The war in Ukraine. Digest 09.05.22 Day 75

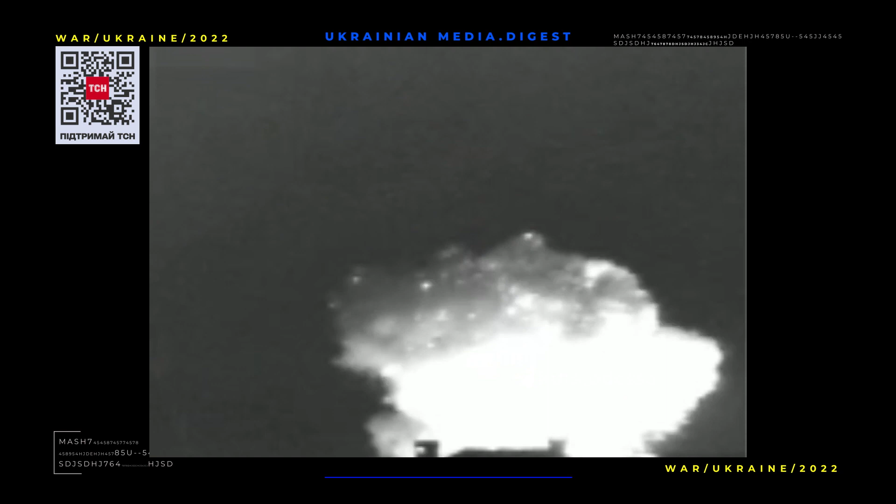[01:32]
A shopping centre and a warehouse with different goods caught fire.